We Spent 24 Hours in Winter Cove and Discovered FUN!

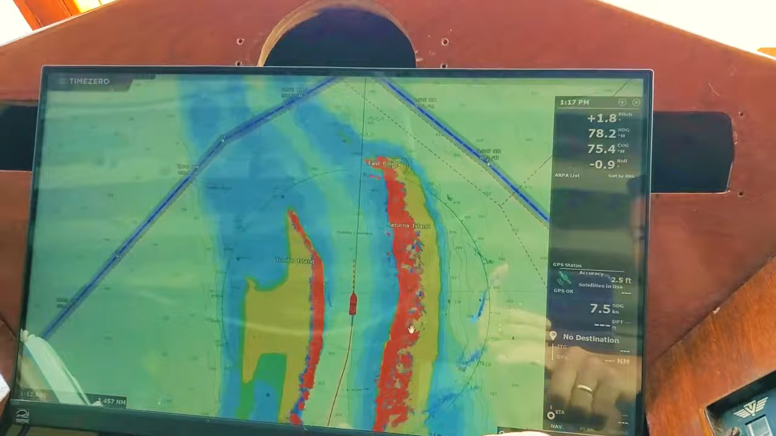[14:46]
so we're looking at our radar here we're coming up tumble channel we're like look you can see boats on the other side but